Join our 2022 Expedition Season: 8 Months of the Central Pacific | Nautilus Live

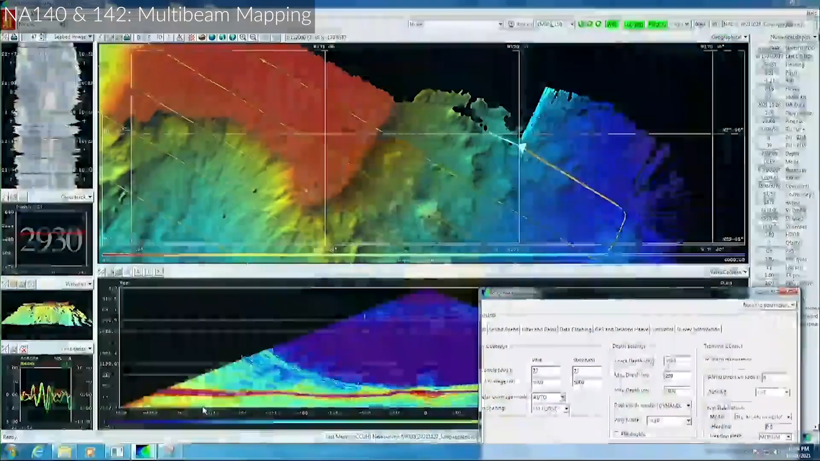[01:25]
And the grid that we're using to show this is the GMRT or Global Multi-Resolution Topography Model
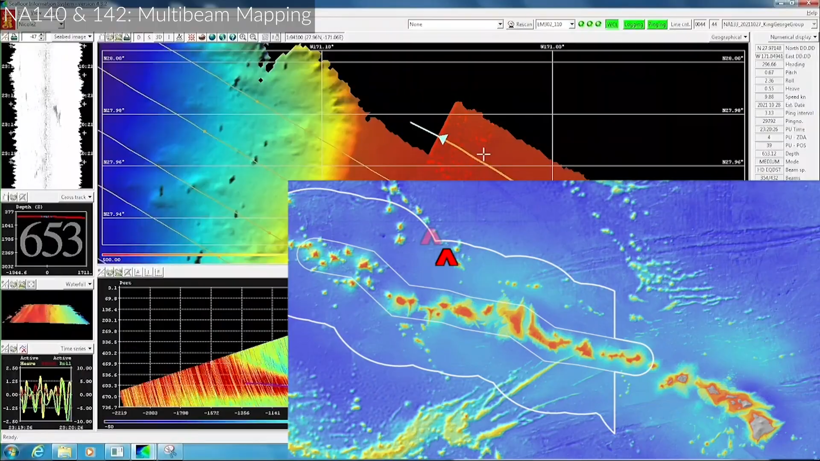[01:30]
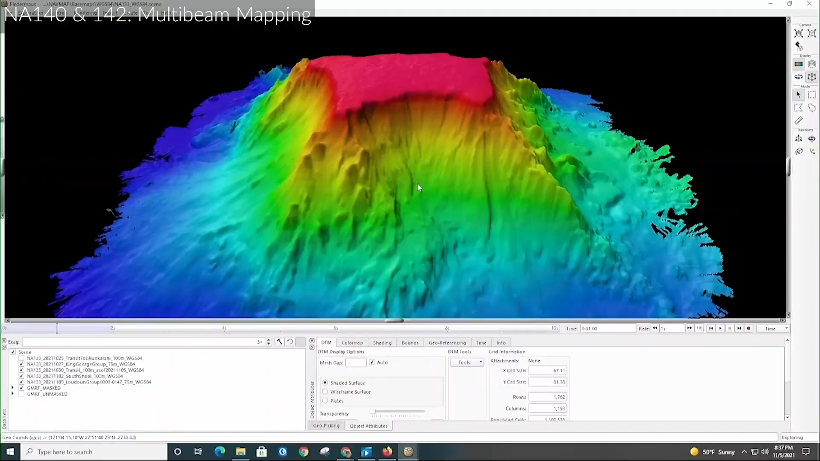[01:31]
Also get all this really beautiful detail up and down the ridges